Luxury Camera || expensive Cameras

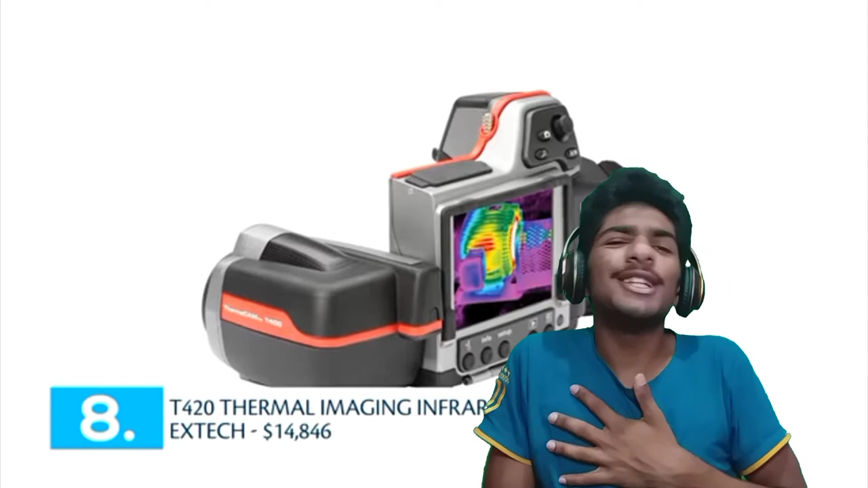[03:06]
It looks very beautiful, actually, just because of the screen. Then the screen is, you know, have so much beautiful colors and bright colors.
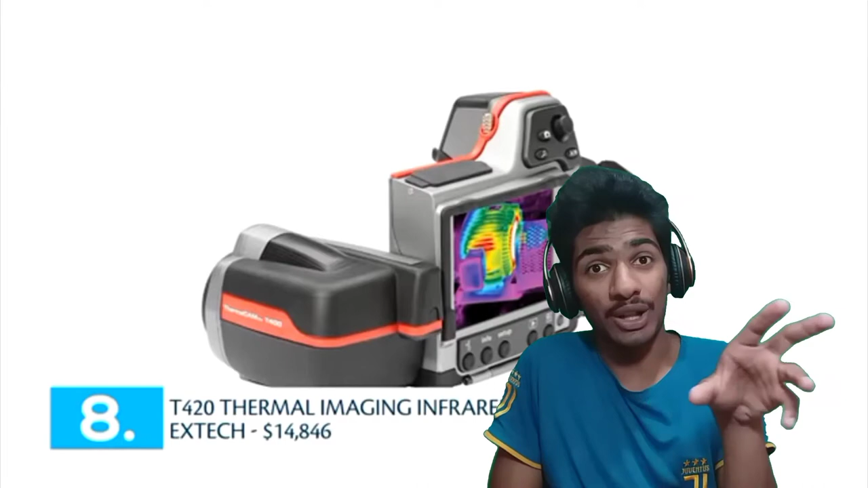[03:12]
And you know that, and you know, I love the bright colors. And that is the reason I really love this camera. T420 thermal imaging infrared by Xtech,
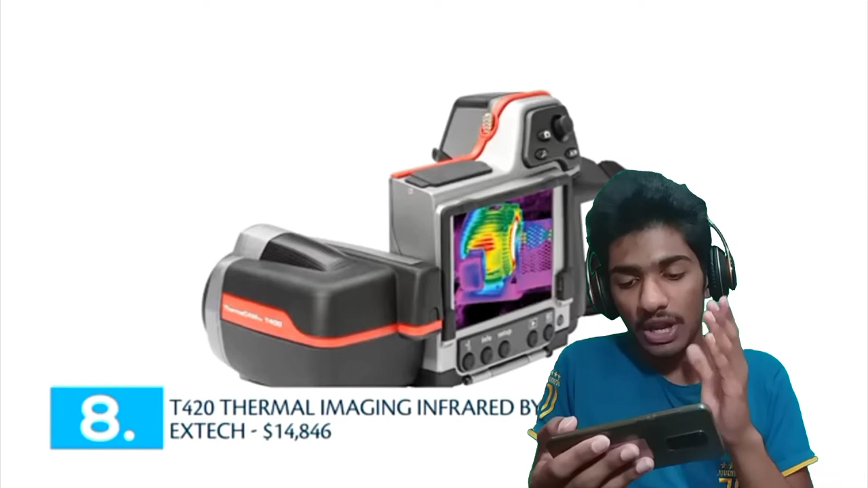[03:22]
$14,846. Actually, okay, let's see. It's a little weird. I'm telling you, so much. X-Tech. Sold for $14,846. And it's so much different with the other infrared cameras are just emerging.
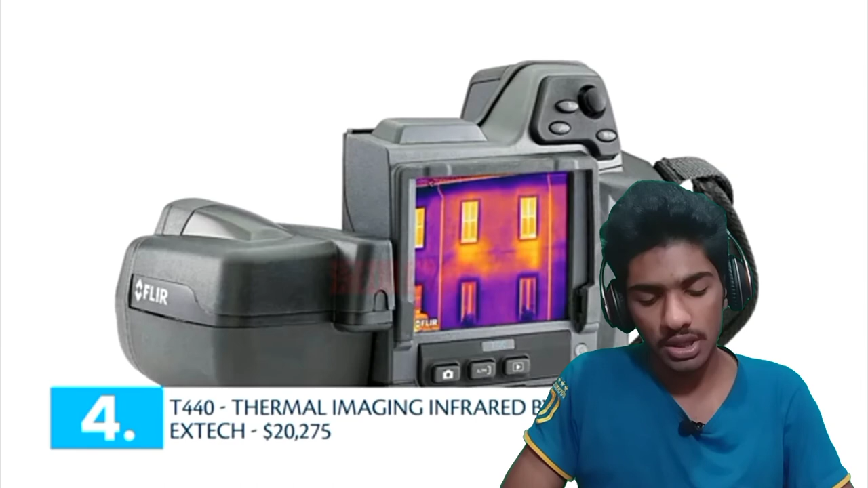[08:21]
No. T440 thermal imaging infrared by X-Tech. $20,000. I don't read another.
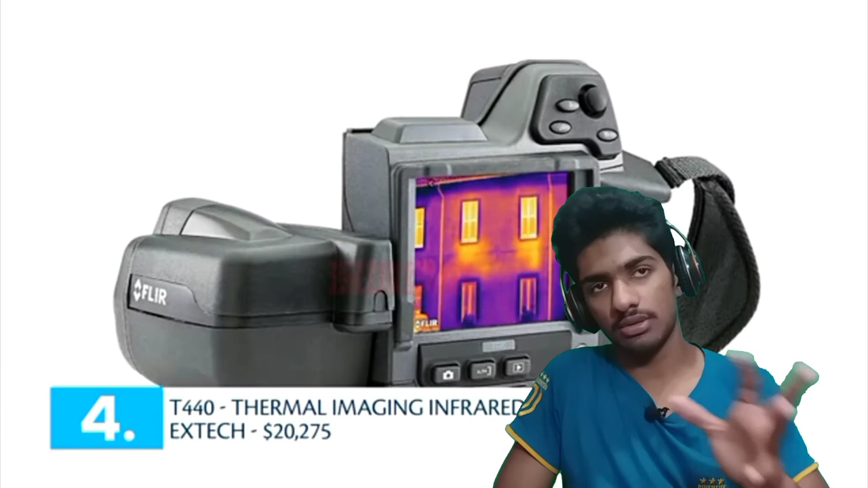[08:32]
So it's good to just know $20,000. This camera is a sibling to the previous.